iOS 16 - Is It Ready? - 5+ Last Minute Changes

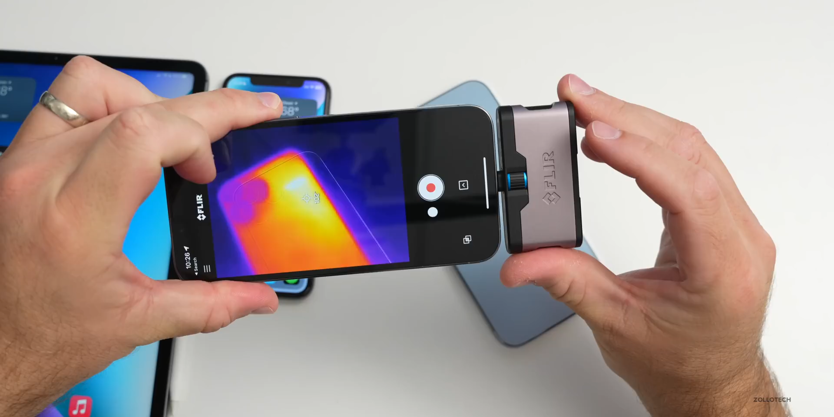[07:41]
degrees 104 degrees so it got quite warm i hit see 105 106 degrees there now so it's quite warm using the FLIR thermal camera so